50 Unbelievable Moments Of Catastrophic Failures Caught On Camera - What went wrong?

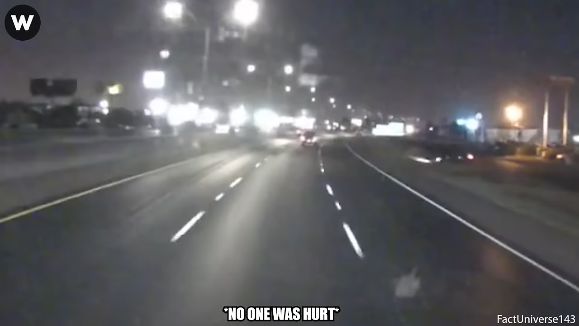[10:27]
What was going on to the side before the guy created his own on-ramp?
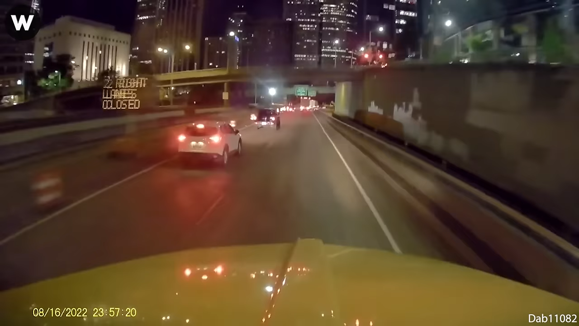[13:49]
Never cut off any semi-truck like this.